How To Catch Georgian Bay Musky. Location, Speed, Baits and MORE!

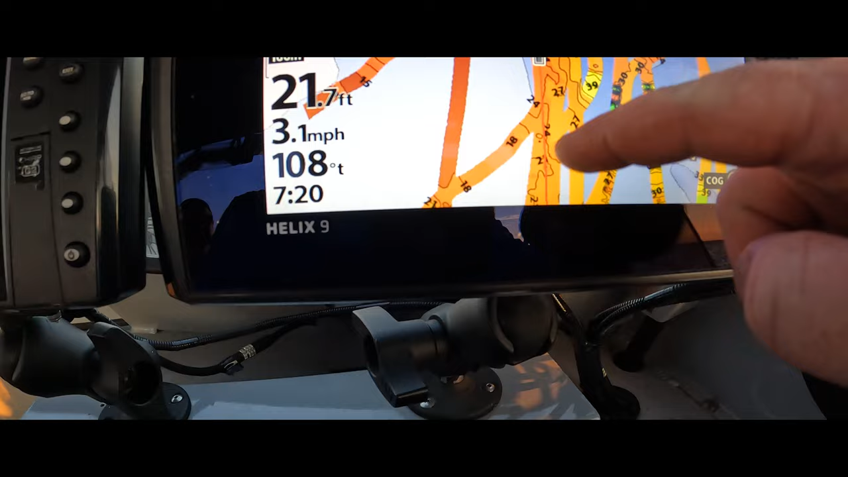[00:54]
On screen: depth 21.7 ft, speed 3.1 mph
I'm scanning right now and we're running this deeper drop here. If I look at the bottom here, see if I can pull it up.